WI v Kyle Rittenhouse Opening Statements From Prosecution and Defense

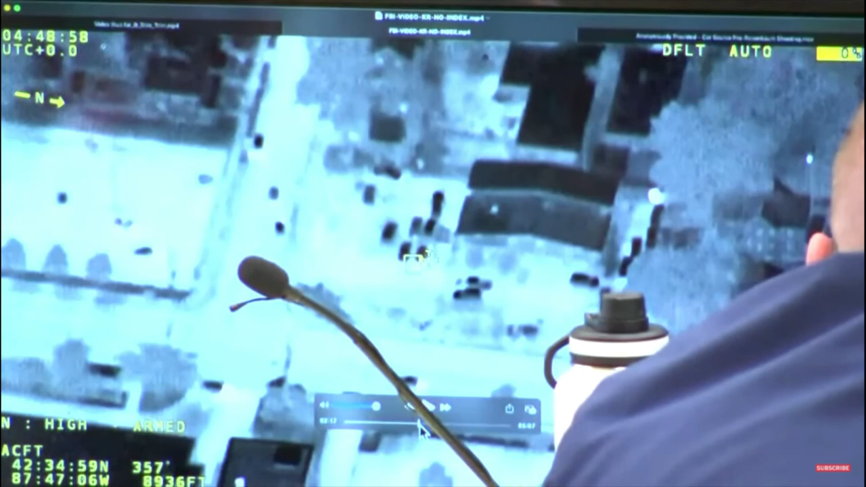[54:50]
You'll see Kyle come into this area and pause where Mr. and Mrs. Zeminski are. And you'll see in this car is a fire that's starting. You'll see how it's bright.
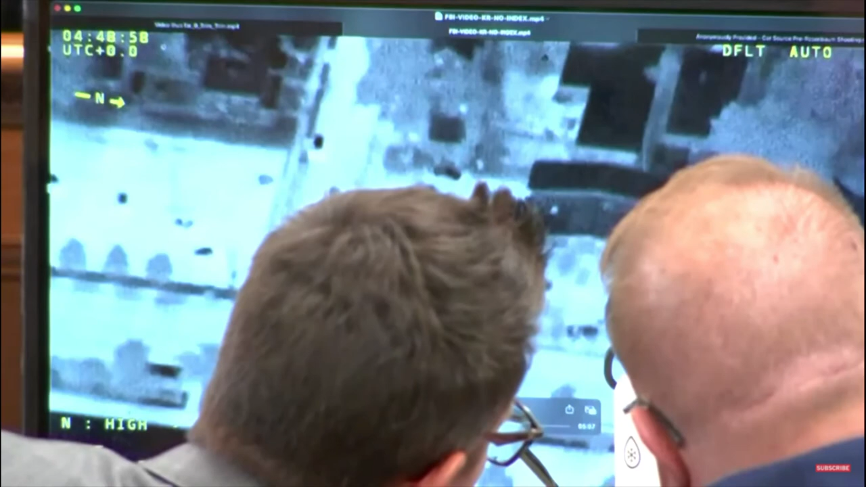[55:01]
And they go, Kyle runs in this direction, trying to get away from Mr. Rosenbaum. Ladies and gentlemen, Kyle Rittenhouse is under no obligation whatsoever to retreat from
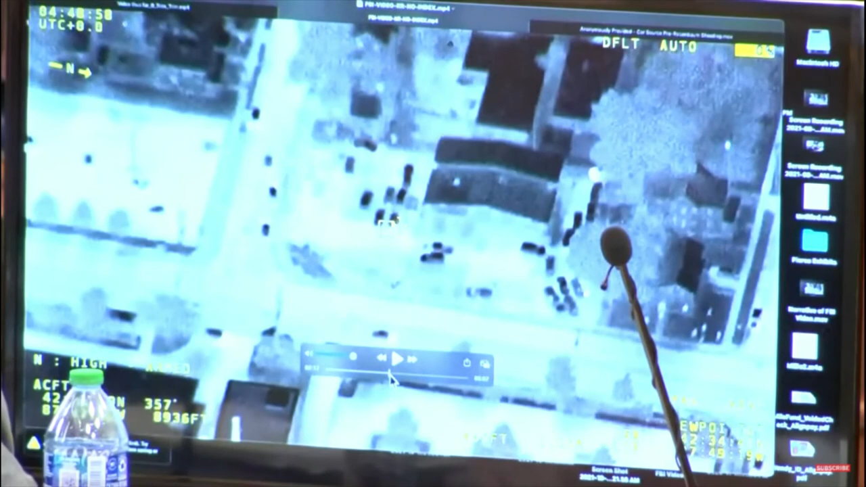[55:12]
Mr. Rosenbaum? He does. He runs away from him because he doesn't want a confrontation.
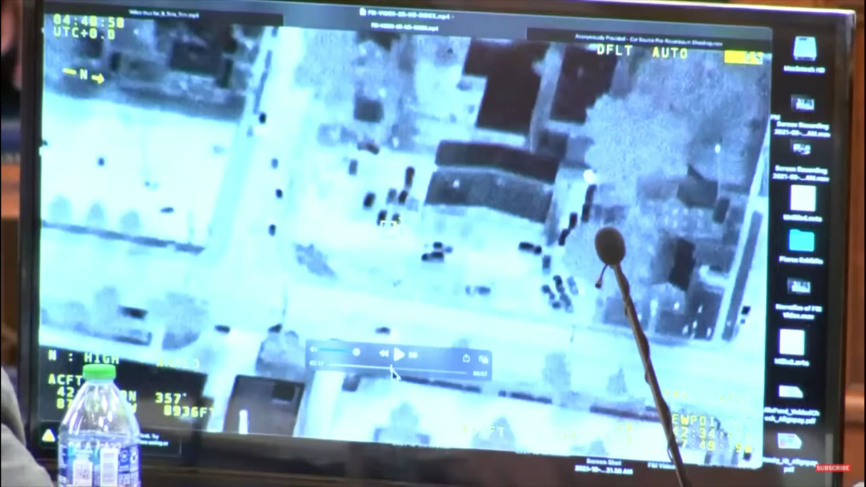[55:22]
He doesn't want trouble, which makes no sense with what the state says about him hunting or chasing him down.